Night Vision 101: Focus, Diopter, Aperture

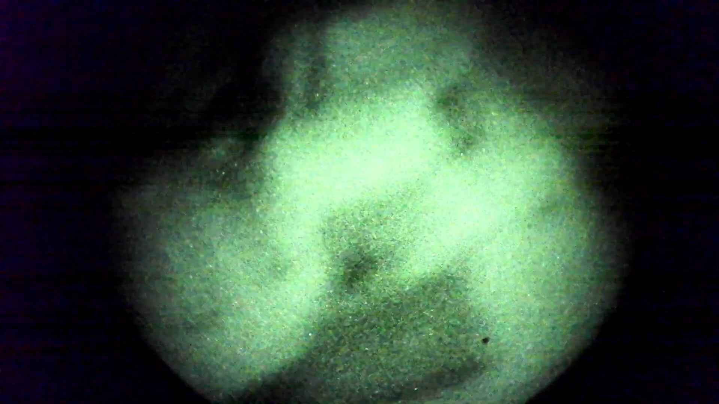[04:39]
If you don't have your diopter adjusted right, using your night vision device is going to be disorienting, might give you headaches, and it's just not going to look right.
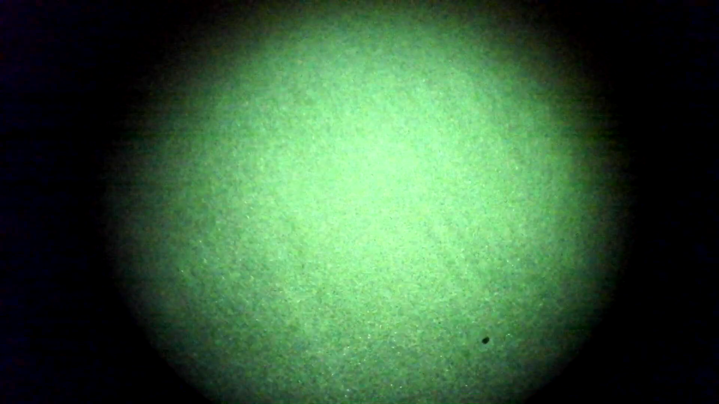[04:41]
The trick that's always worked well for us to adjust diopter is
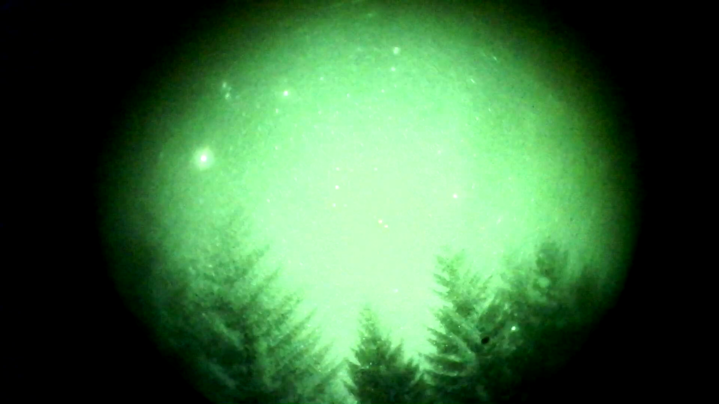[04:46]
to look at something like a tree line so you can see the contrast between the trees and the sky beyond.
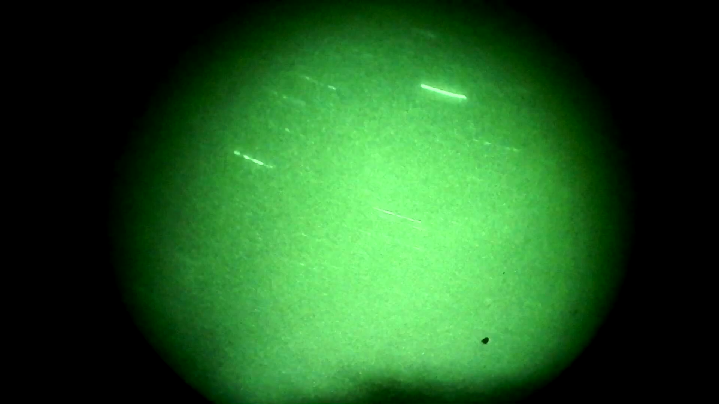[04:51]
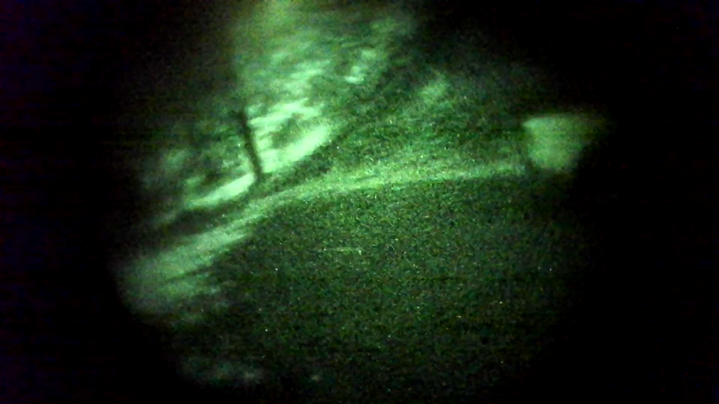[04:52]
In almost all situations, there will be enough light that even your unaided eye can see the contrast between the tree and the sky.
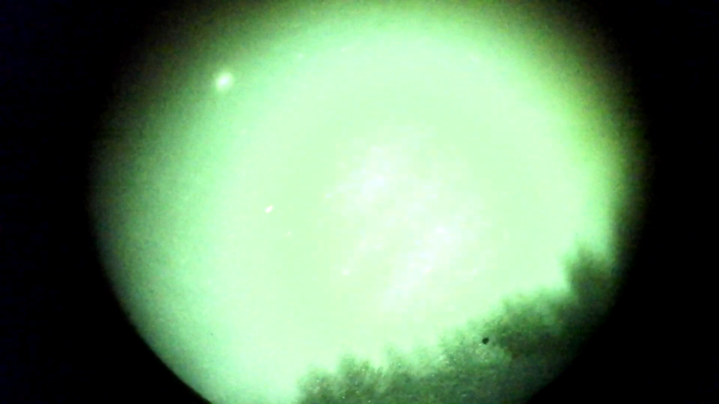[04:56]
That'll allow you to adjust the diopter until the images kind of come together and you're able to see.
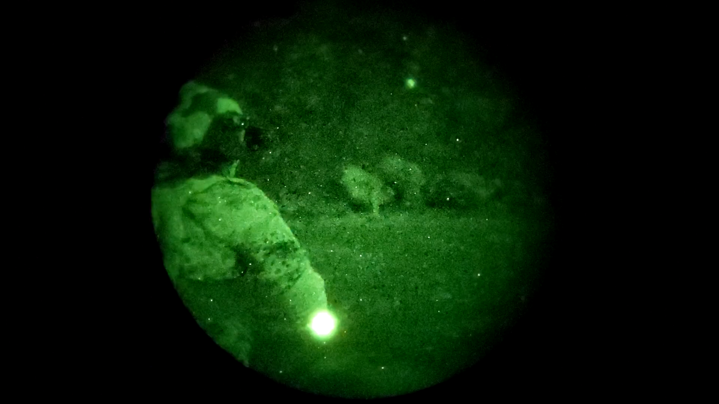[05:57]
Part of that is because I adjust the diopter all the time.
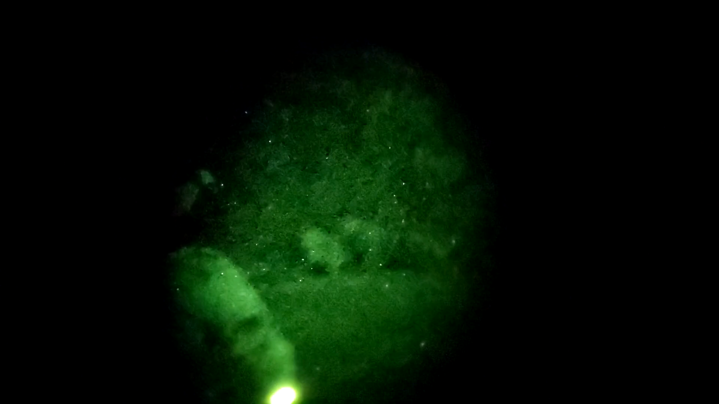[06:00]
So if I'm going to be taking pictures or recording video through my PVS-14, I crank the diopter all the way in.
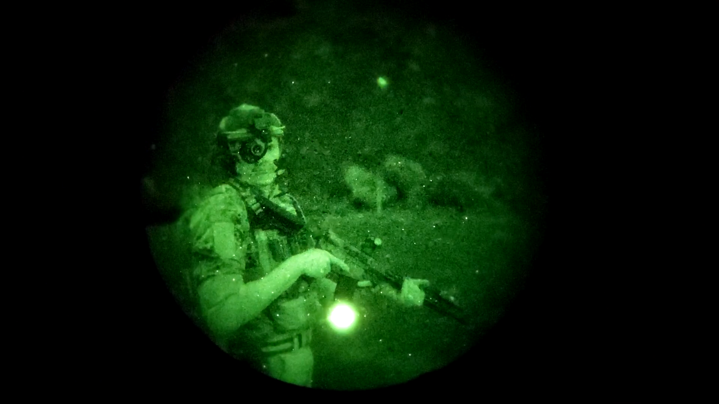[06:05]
And then when I want to go use it again, I have to crank it a lot of the way out because I have terrible, terrible eyesight.
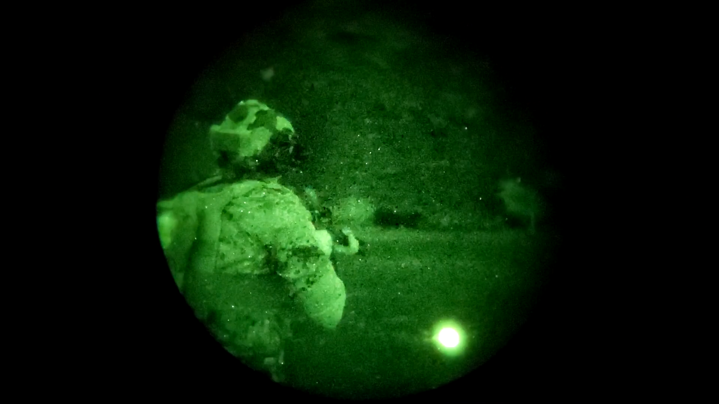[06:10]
I don't know if any of that made sense or was even of any value to you, but maybe it was. If you have any questions, let me know. See you later.